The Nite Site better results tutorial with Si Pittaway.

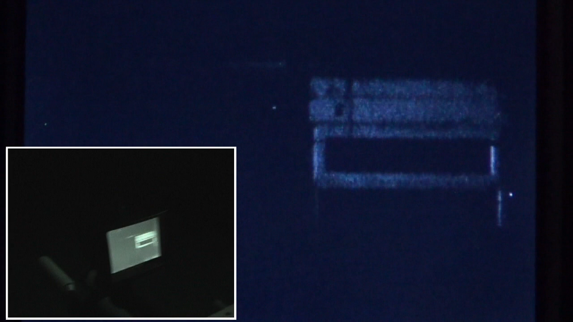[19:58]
some sort of picture it's not brilliant but I'm now going to show you as I click up
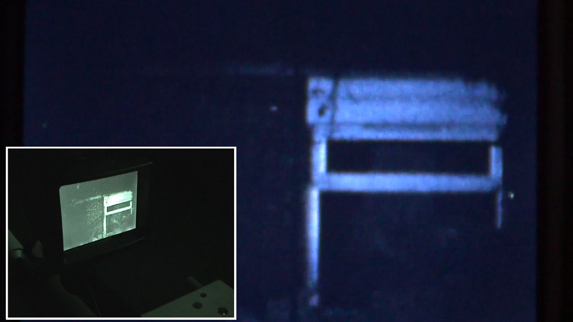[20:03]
the picture starting to get brighter and brighter and now that's on the full setting and you can see the illuminator now from the actual NS
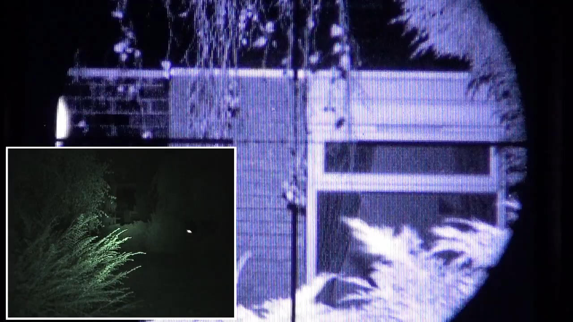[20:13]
system is enough illumination even for my Andy can if I try and find the zoom button there we go to zoom in and back out again so this proves to me which is something I knew anyway the actual camera in the NS50 is a lot better than a camera just using night shot so yet again really clear picture crystal clear actually in the
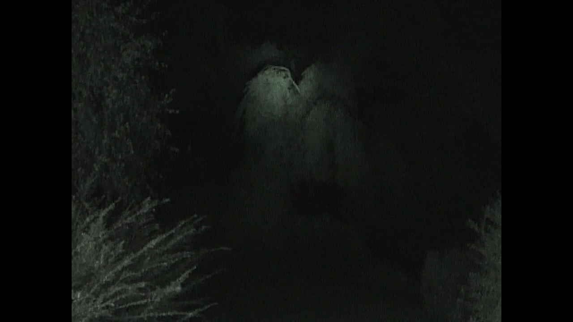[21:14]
is actually if I zoom in you'll see there's a tree at the bottom of my garden which is around about 25 meters and then across the road near the church hopefully I'll put an hour you'll see some other evergreens and then just off to the right and it's just being picked up there
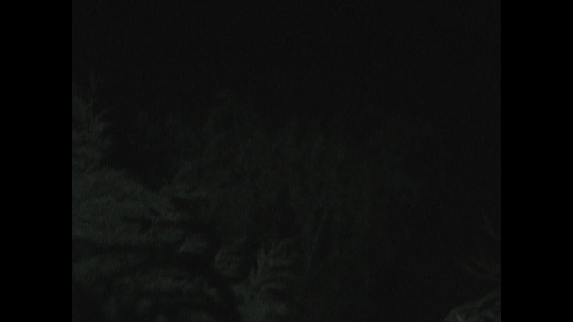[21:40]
is some trees now these trees are 64 meters I'm going to show you I've gone left to the trees just before the church I'm coming down and there is the church but you'll see the actual IR
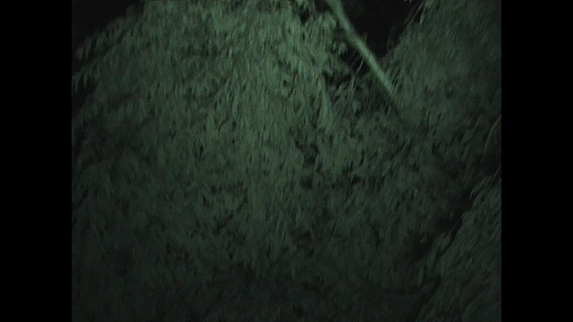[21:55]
the majority of it is on the trees at the bottom of my garden the trees across the road
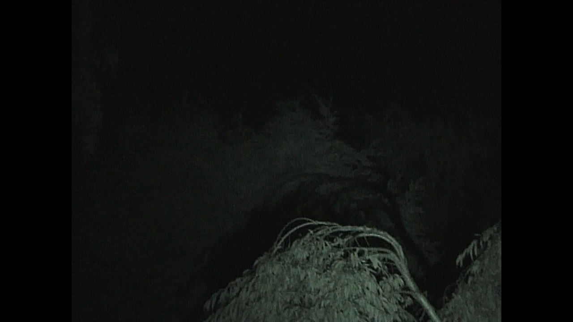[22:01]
and then in the distance these trees here now
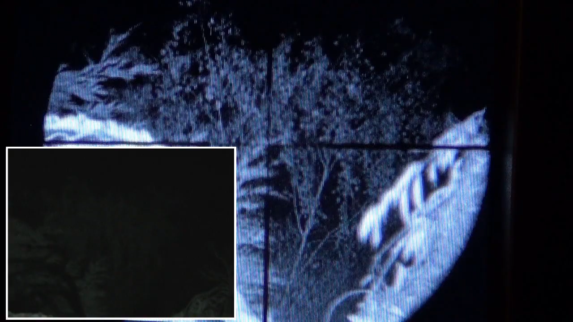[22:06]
it's these trees here what you're actually looking at
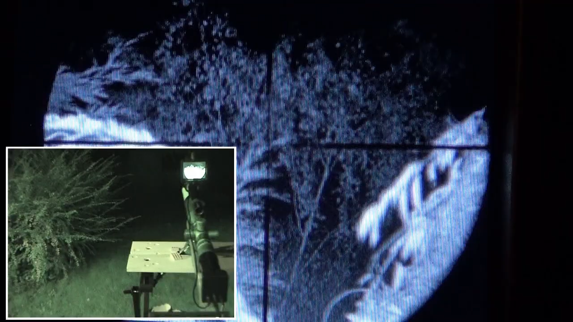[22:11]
on the screen so 64 meters and I'm going to show you I'll just grab my torch
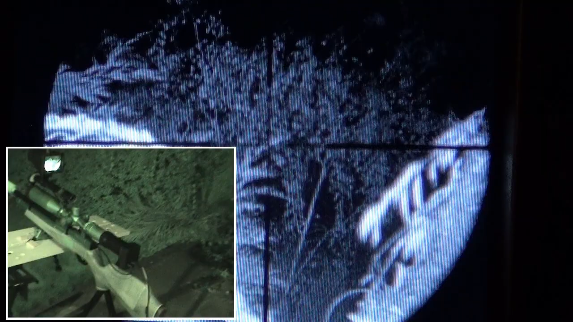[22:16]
we've still got the NS 50 on I'm not using
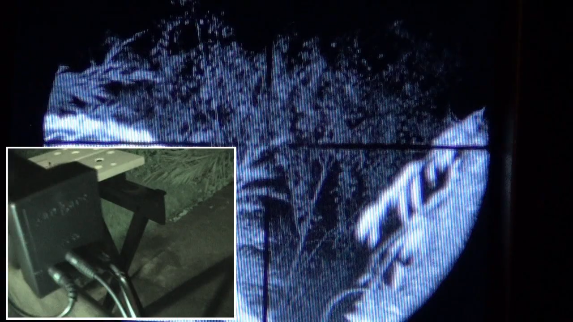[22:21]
the NS200 keep it all live
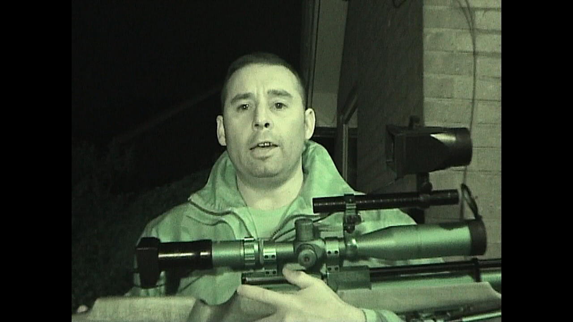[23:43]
to improve well folks that's it for this little tutorial I hope it's been of some help to some people you can see now hopefully how you can actually vary the degree of actual illumination and picture quality just by using them four or five simple tips I've just given showing that this unit here NS50 is an absolutely staggering little bit of equipment ideal for air rifle hunters